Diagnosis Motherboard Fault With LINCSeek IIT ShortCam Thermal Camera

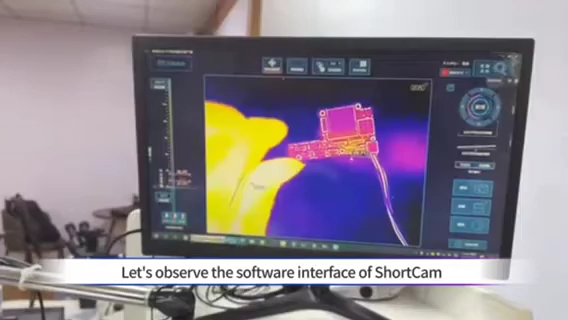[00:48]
It's pretty straightforward to see the heating region.
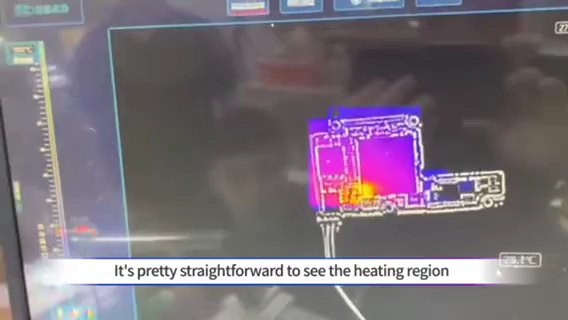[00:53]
Observe carefully.
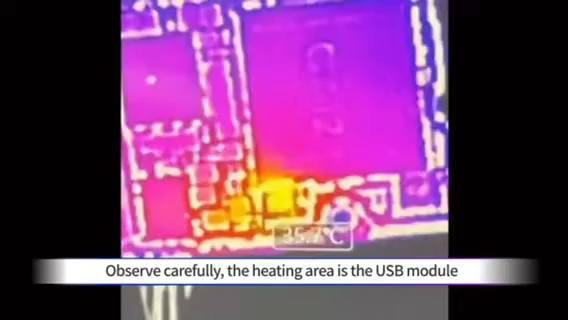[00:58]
The heating area is the USB module. Let's switch to the vision mode.